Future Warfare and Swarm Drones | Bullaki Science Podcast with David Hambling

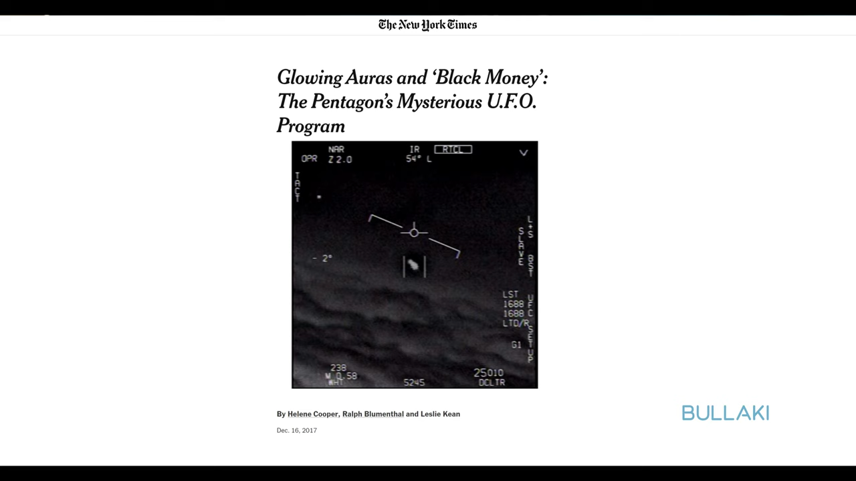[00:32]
There were some articles on the Pentagon UFO videos,
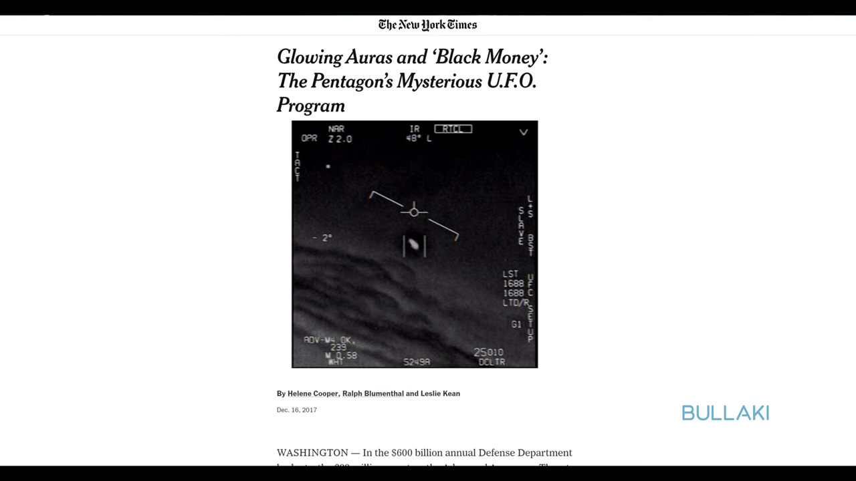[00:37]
which I then discussed in my podcast. And then we had the chat this summer where you told me about an article you wrote on a USA Navy laser that creates plasma UFOs.
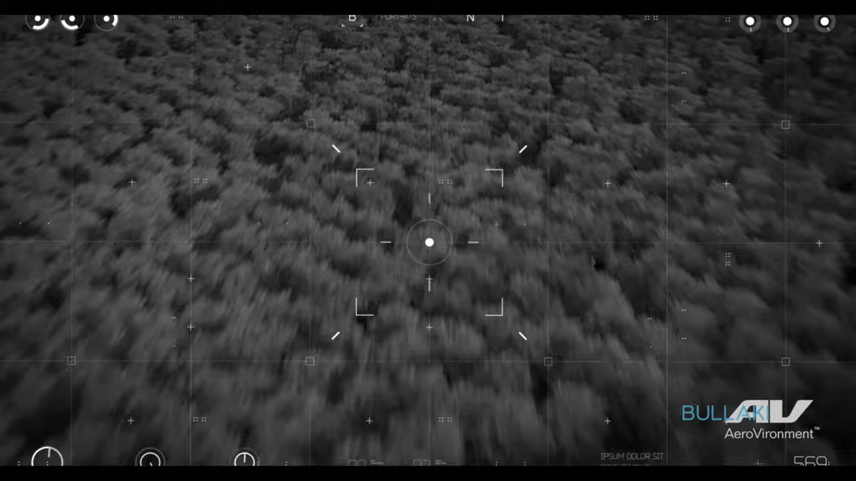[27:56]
And after launch, it pops out wings, and that can then fly around, again, beaming back video, and you use it to locate a target.
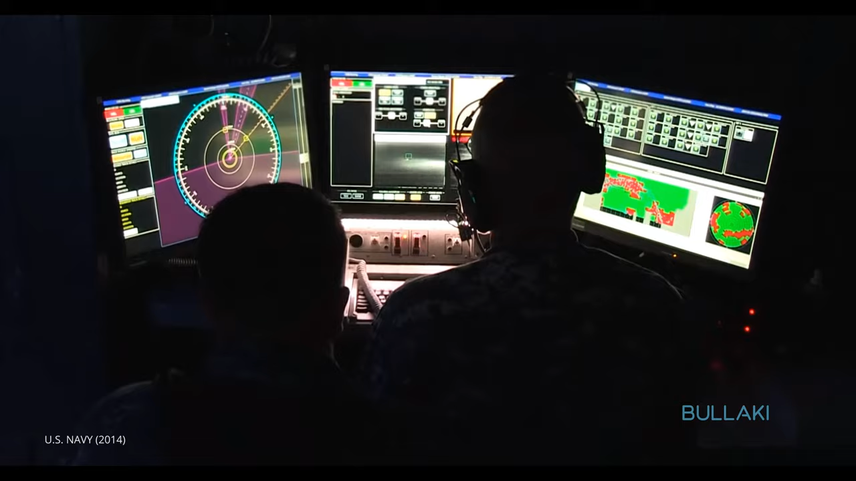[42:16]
It can be linked to a radar or other system to give you very high precision.